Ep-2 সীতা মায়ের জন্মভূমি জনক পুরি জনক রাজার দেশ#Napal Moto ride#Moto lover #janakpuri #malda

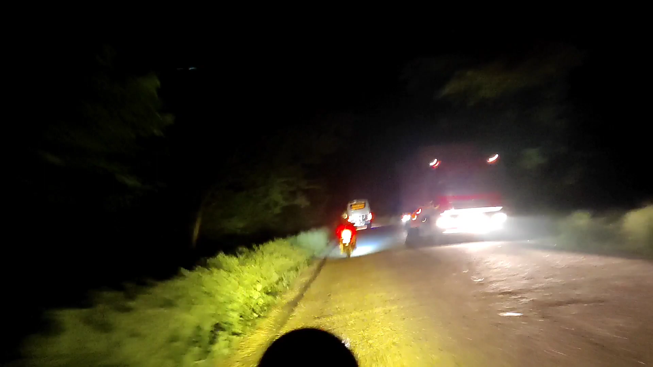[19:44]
তো বন্ধুরা, অবশেষে জনকপুরীর সমস্ত দর্শনীয় স্থানগুলি দর্শন করার পর আমরা অবশেষে বেরিয়ে পড়লাম পোখরার উদ্দেশ্যে। মোটামুটি 100 কিলোমিটার চালানোর পর তখন মোটামুটি রাত 9টা বেজেই গিয়েছে।
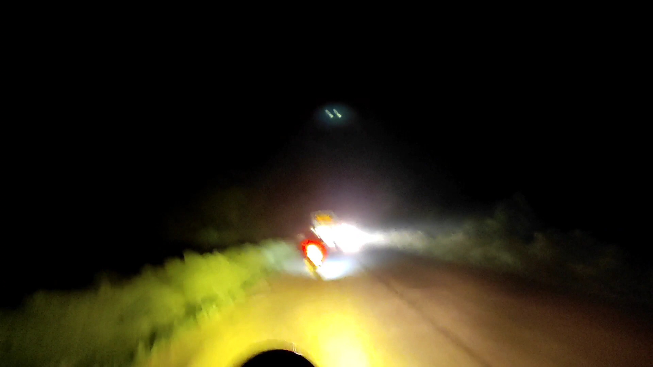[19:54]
তো এরপরে 100 কিলোমিটার আরও যাওয়ার বা 50 থেকে 60 কিলোমিটার যাওয়ার পর পুরোটা আসবে মানে ফাঁকা জায়গা বন যেটাকে বলছে। ওখানে জীবজন্তুর প্রচুর হামলা হয় রাত্রেবেলা, তো সাহস আর কেউ করলো না, কারণ আজকে তার আগেই থাকার একটা ব্যবস্থা করতে হবে।